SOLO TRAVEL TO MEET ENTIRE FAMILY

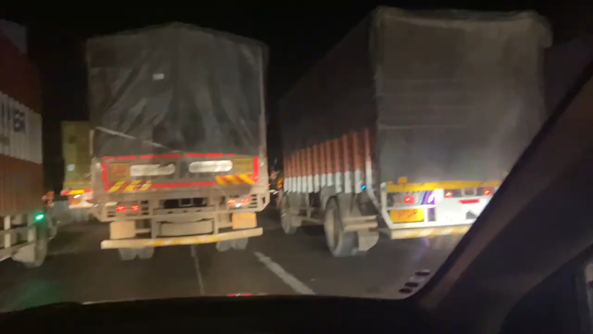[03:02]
इन्हीं तीन ट्रकों की शक्लें देख रहा हूँ मैं कब से। आई होप मुझे अभी तक स्पीड टिकट ना मिली हो।